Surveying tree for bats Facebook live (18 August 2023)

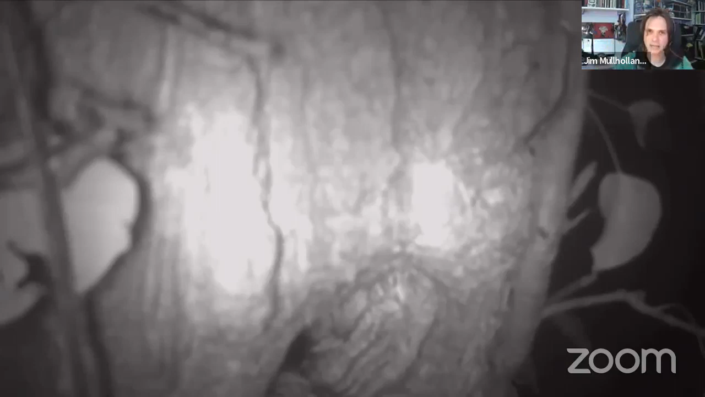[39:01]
and let's put cameras on all of these roofs at the same time so we did it and as you can see from the photos here I hung them upside down because I didn't
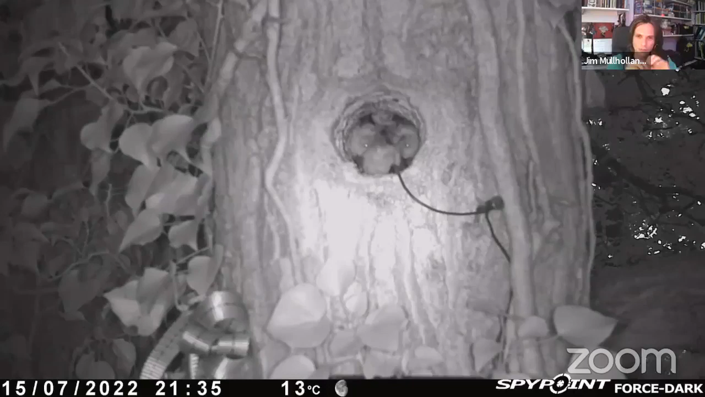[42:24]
so this is one of the photos that Carys pulled out when she was trawling through all of the kind of thousands of video clips and photo clips and she said it reminded her of the Queen, I think the Bohemian Rhapsody album cover, the four bats lining up there, so clearly we've got the four corner stones of rock here.